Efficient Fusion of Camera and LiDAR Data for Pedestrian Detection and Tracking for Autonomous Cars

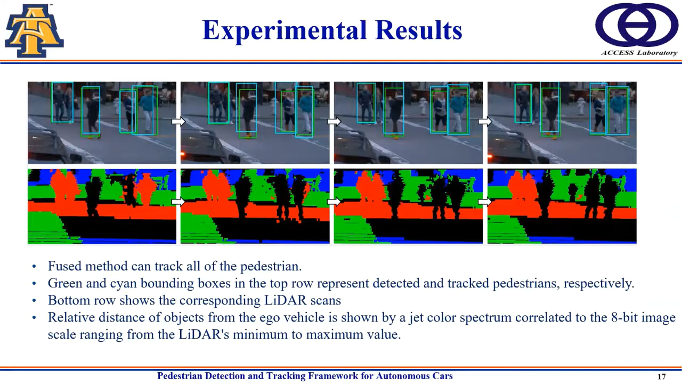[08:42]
fused method can track all of the pedestrian in four successive frames green and cyan bonding boxes in the top row represent detected and tracked pedestrian respectively a bottom row shows the corresponding lidar scans relative distance of object uh from the ego vehicles is shown by jet color spectrum correlated to the 8bd image scale ranging from the lidar minimum to maximum value there is another scenario on the top row there are two pedestrian detected head in the first frame in the second frame a model failed to detect one of the pedestrians other in the next two consecutive frames that pedestrian is detected and tracked again which is in the robustness of our method
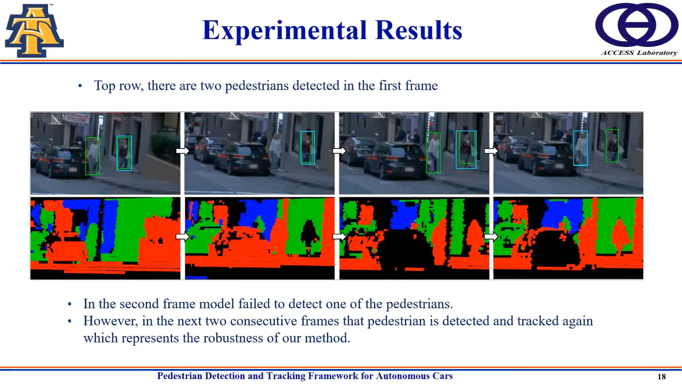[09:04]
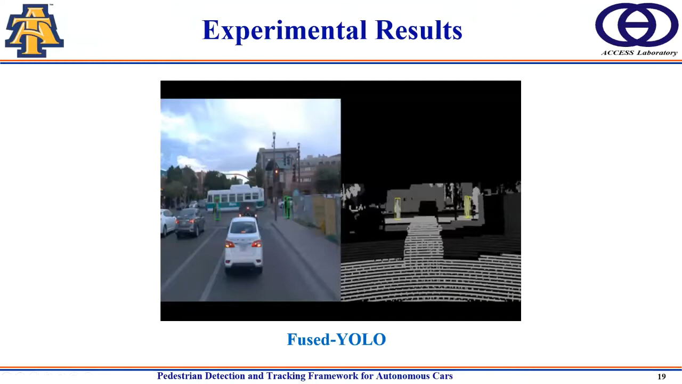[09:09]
so here's the video demonstration uh left side figure basically shows the